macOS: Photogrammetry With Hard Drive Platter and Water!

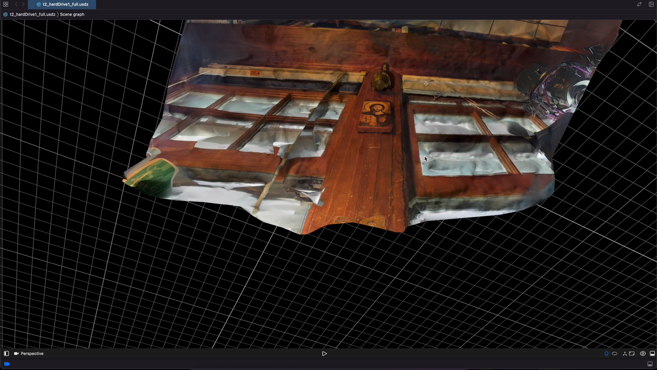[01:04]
whole image so that it would make sense according to the reflections.
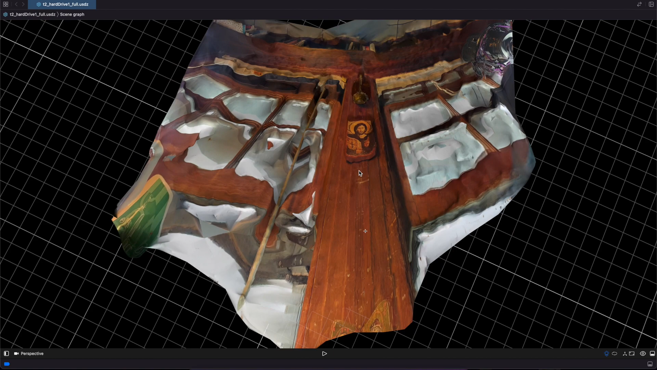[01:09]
So first let's go down the middle here and you'll notice that the
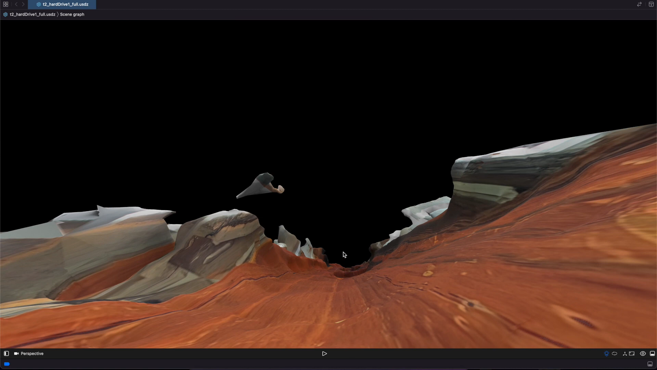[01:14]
icon and the wood actually they do look pretty good. But let me scroll down here.
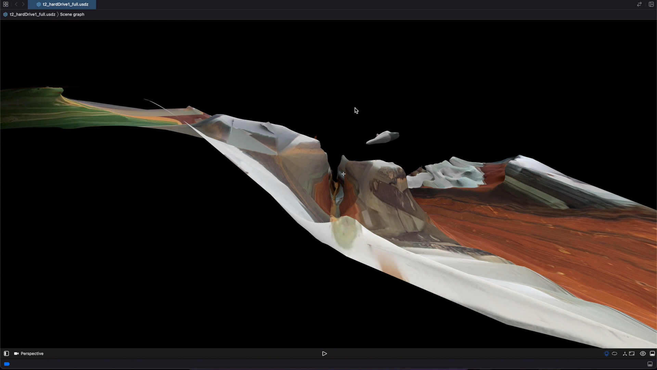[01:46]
So we can go down this whole crack and see the window pole at the bottom.
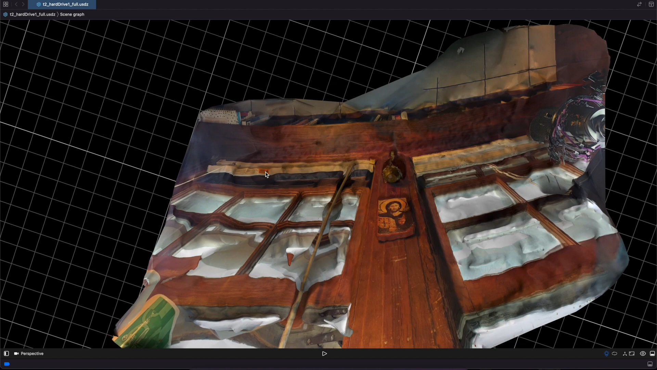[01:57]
And then if also if we go to the window blinds you can see the bottom of them and see the warning label.
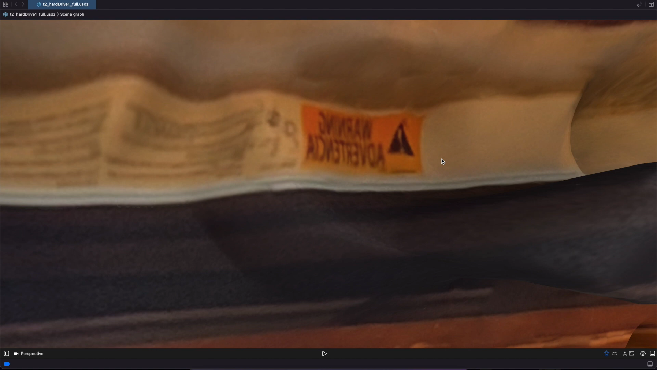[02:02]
You got the drawstring, you got the books and the bookshelves, the grain of wood. Didn't do a great job with the mic because you can see that it generated an extra
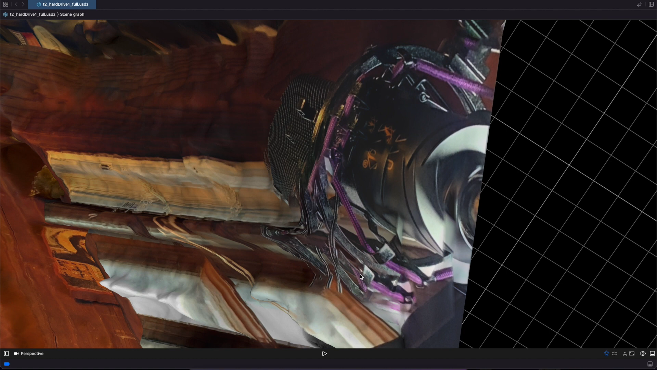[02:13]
layer of purple band here and some other extra metal that wasn't actually part of the mic.
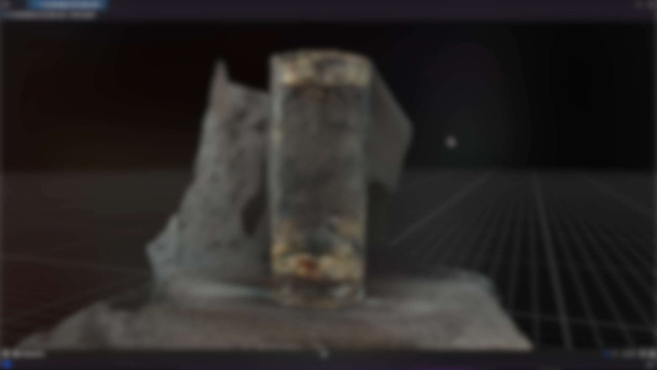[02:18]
So here's how the glass of water turned out. The API seems to get confused, especially with some of the shadows and lighting around the bottom.
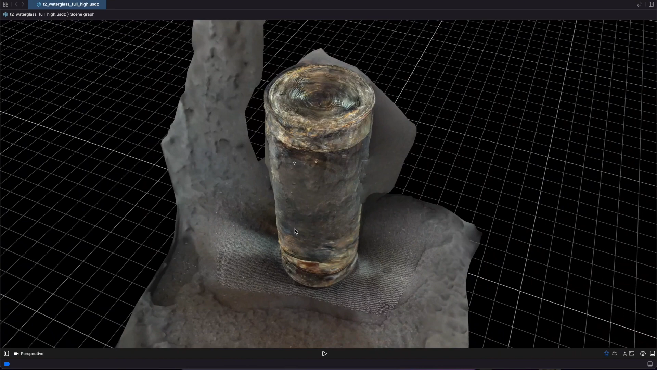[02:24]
Also you'll notice that it did get the water line, but when you go to the top of the water, it incorrectly put it on the very top of the cup.
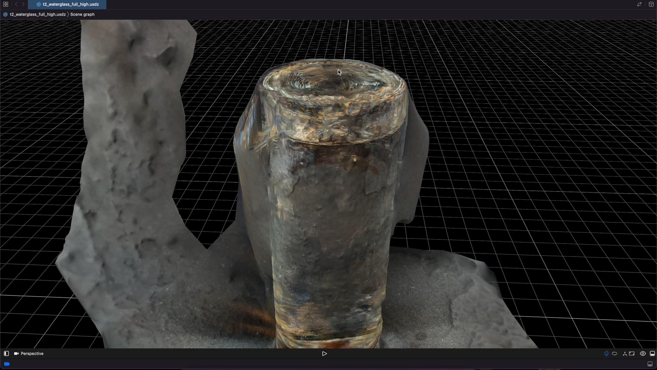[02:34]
So let me zoom in a little bit more and show you what that looks like.